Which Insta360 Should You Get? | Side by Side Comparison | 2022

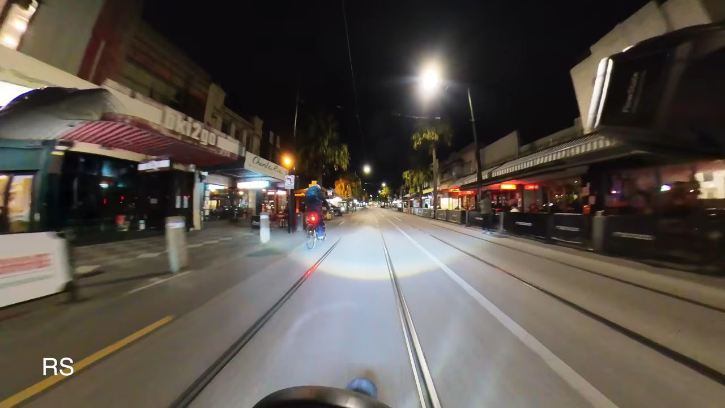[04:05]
All of these night shots were taken in auto mode as well. You can definitely go into manual mode and tweak some of the settings for even better results.